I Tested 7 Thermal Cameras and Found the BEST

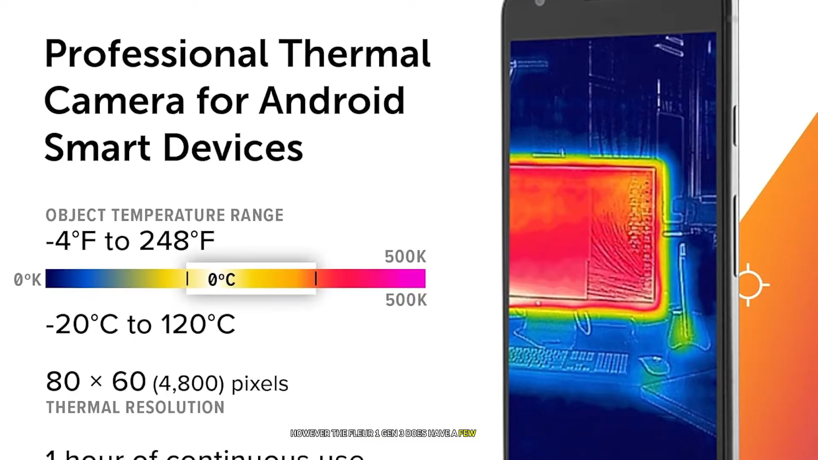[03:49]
the battery life is limited to about an hour of continuous use which might not be enough for longer inspection sessions
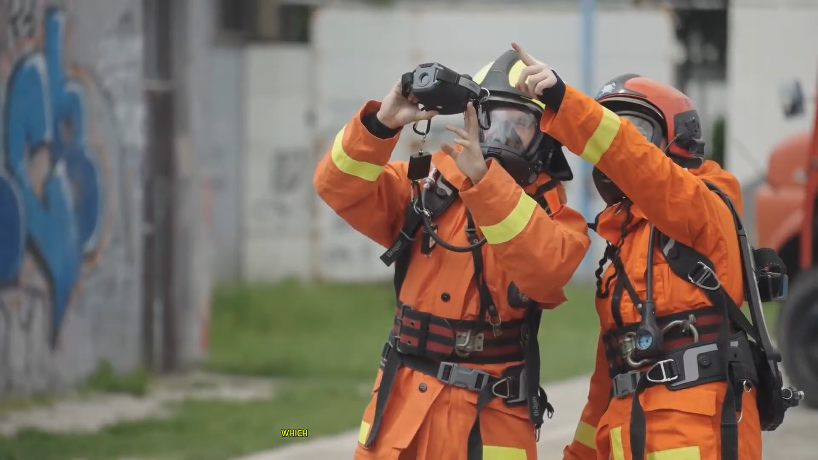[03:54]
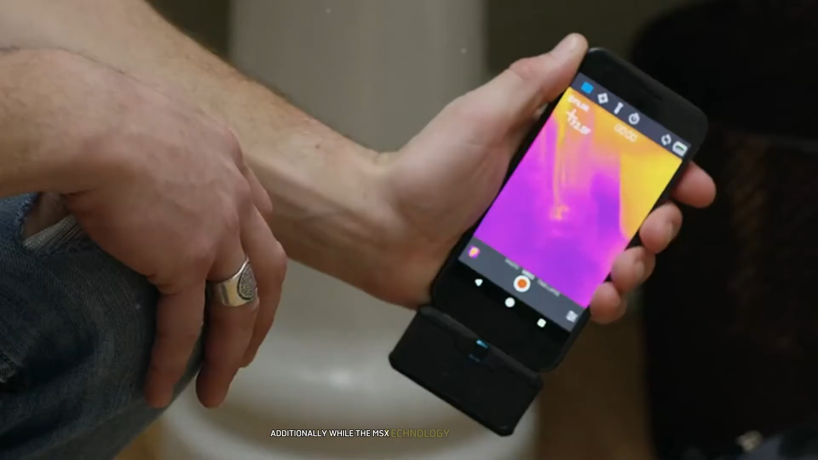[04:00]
the thermal resolution is still relatively low compared to standalone thermal cameras
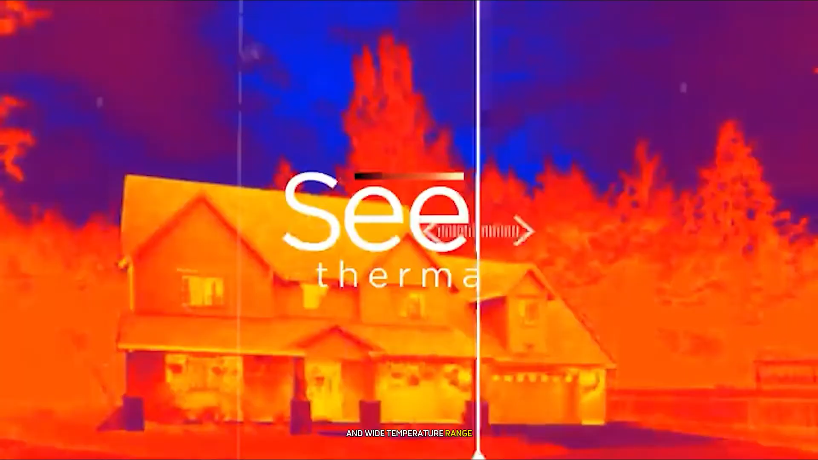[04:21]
the seek thermal compact boasts a thermal resolution of 206 by 156
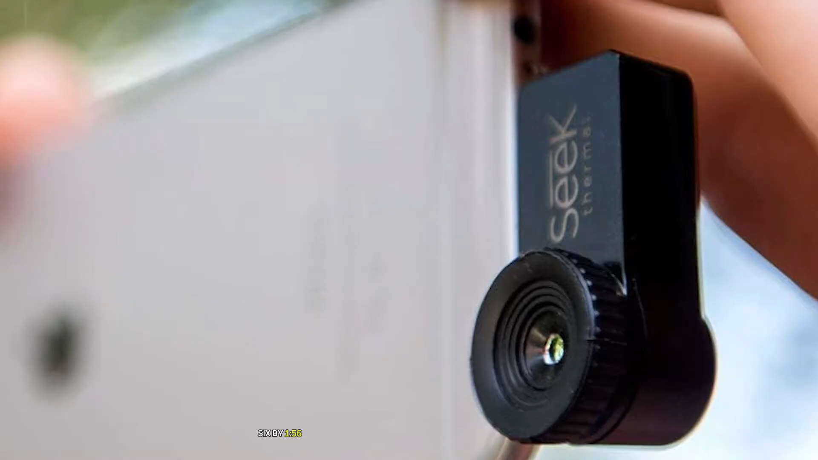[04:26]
which is significantly higher than many of its competitors in the same price range
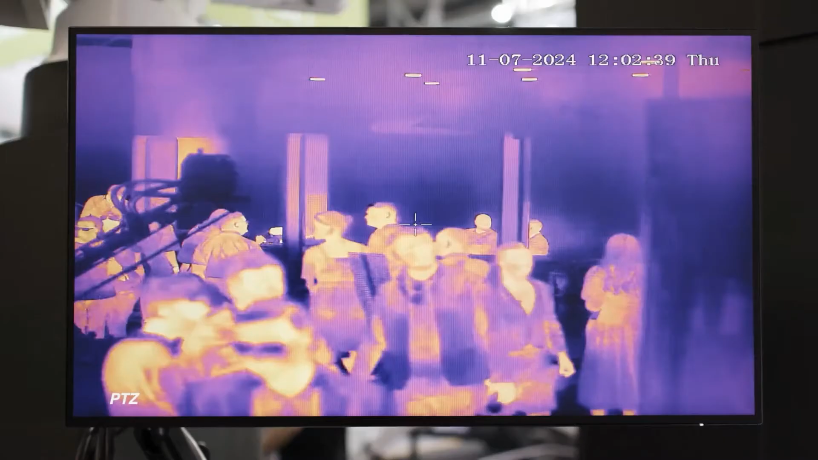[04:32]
this higher resolution translates to clearer more detailed thermal images allowing you to spot subtle temperature differences more easily one of the features i found most useful was the
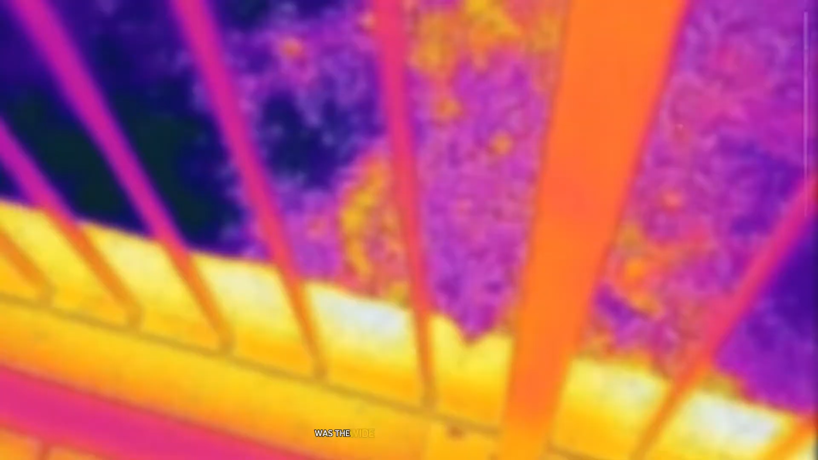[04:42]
wide temperature detection range of 40 degrees fahrenheit to 626 degrees fahrenheit
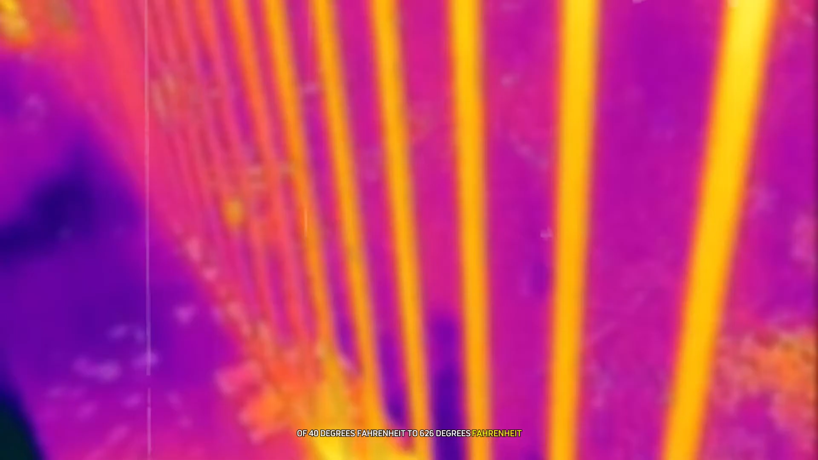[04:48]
this extensive range makes the seek thermal compact versatile enough for a variety of
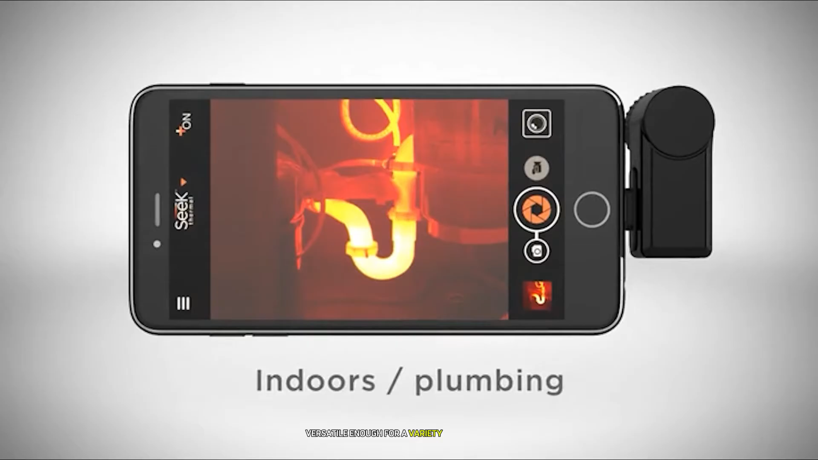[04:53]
applications from home inspections to industrial use
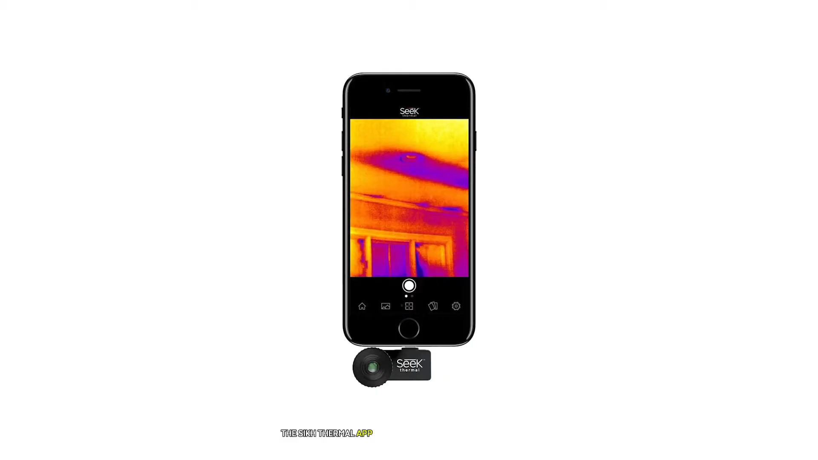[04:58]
the seek thermal app is straightforward and user friendly i particularly appreciated the ability to adjust the
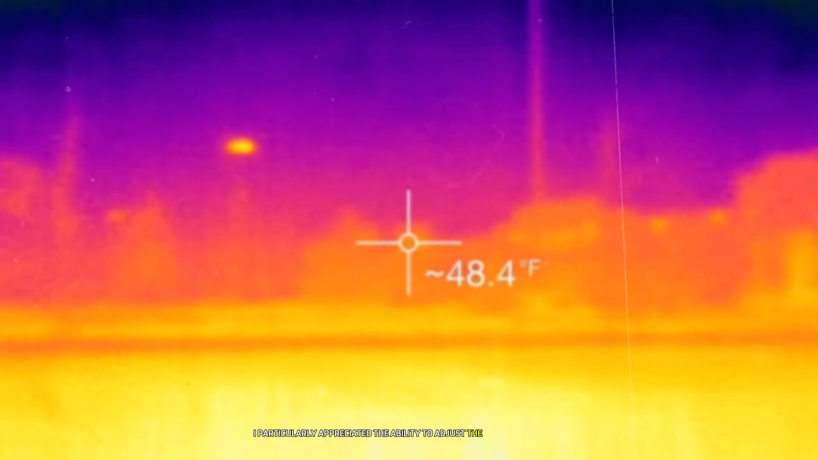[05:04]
On screen: spot 48.4°F
temperature span and level in real time which helped me focus on specific temperature ranges of interest during my inspections during my tests the seek thermal compact performed exceptionally well in low light conditions
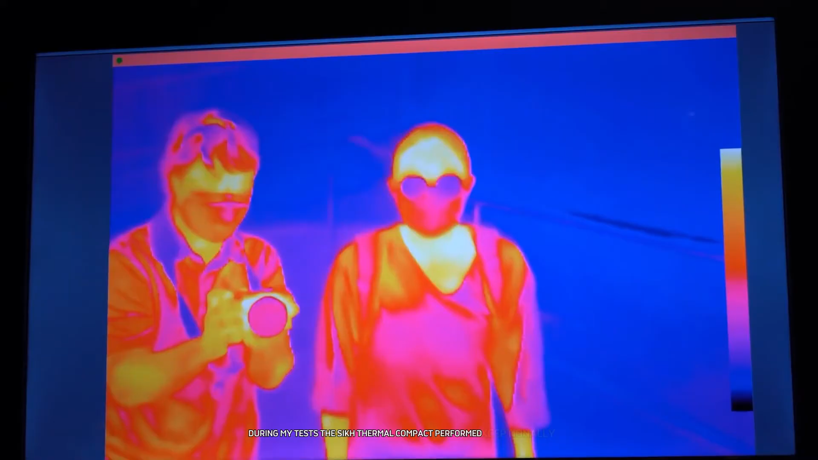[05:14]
its ability to detect heat signatures without any
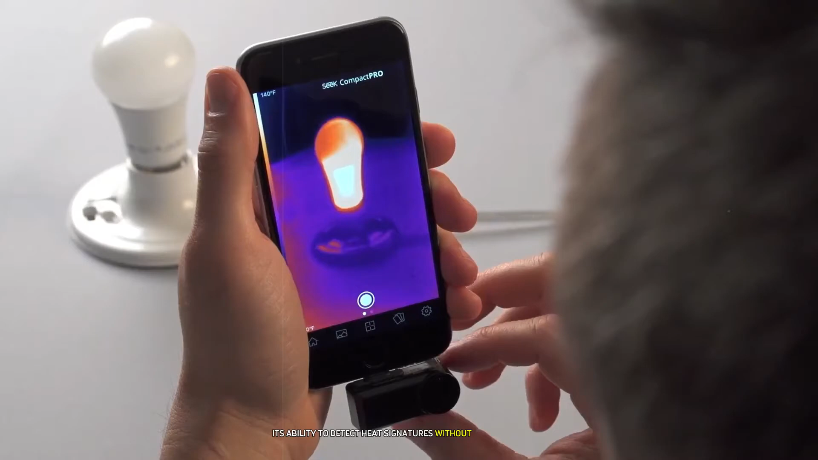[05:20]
visible light made it invaluable for nighttime inspections or checking dark spaces like attics or crawl spaces
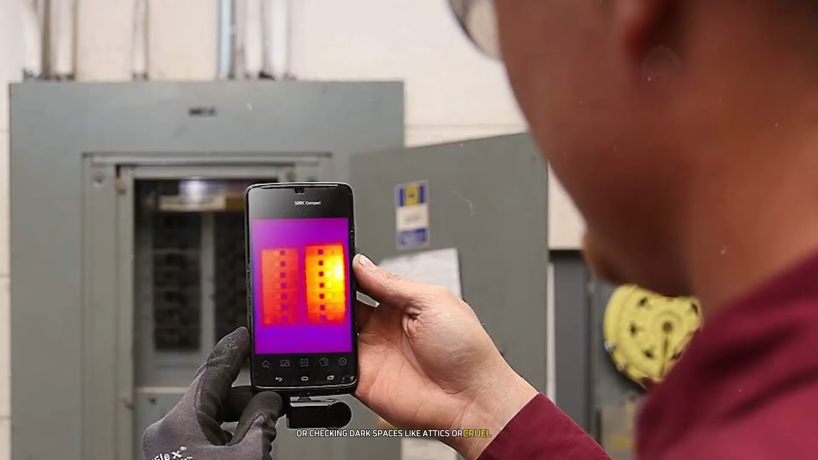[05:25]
however unlike the fleur one gen 3 the seek thermal compact doesn't have a visible light camera for image overlay
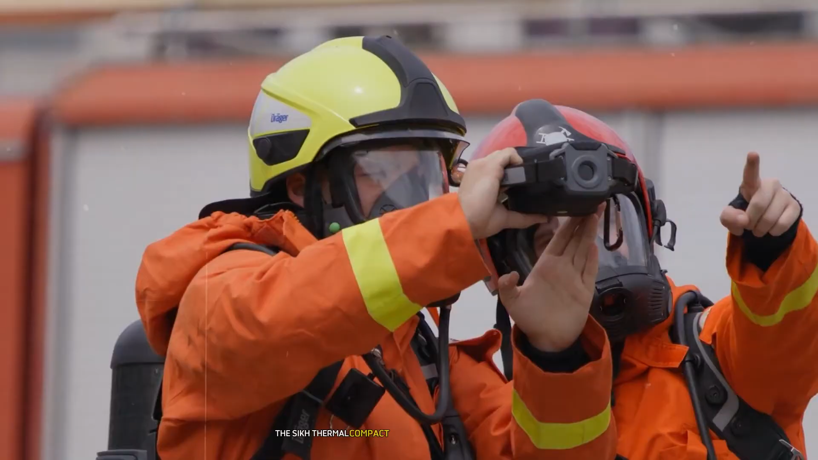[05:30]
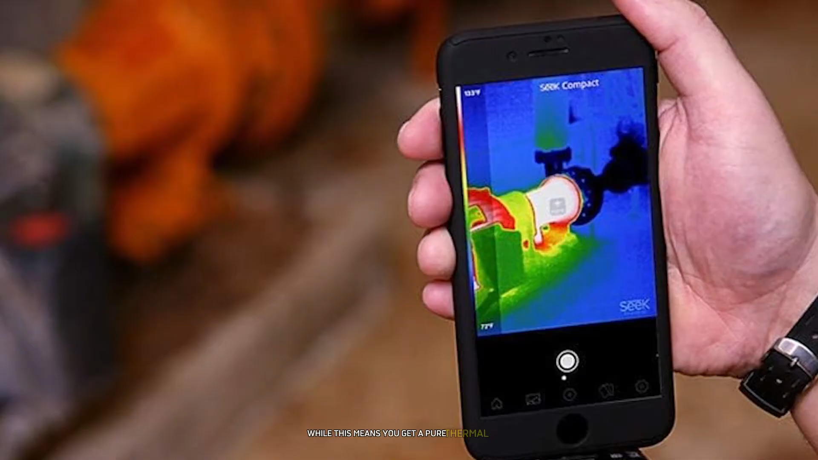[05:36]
while this means you get a pure thermal image it can sometimes make it challenging to interpret what you're seeing without context
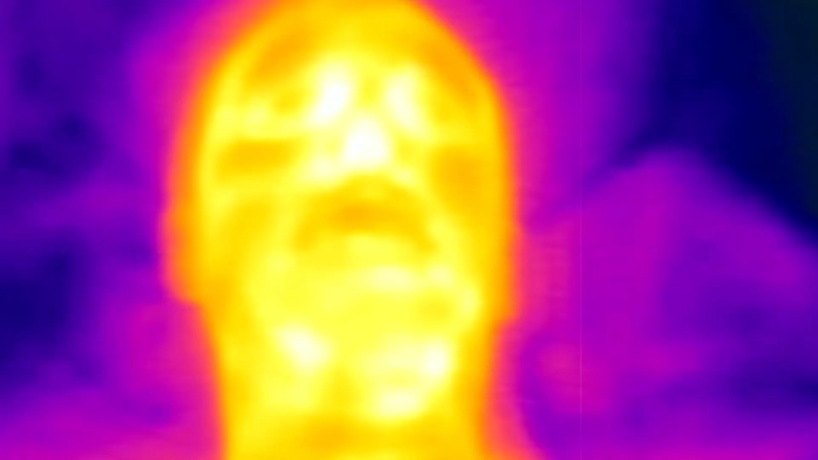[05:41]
moving up to number four we have the infrared p2 pro thermal camera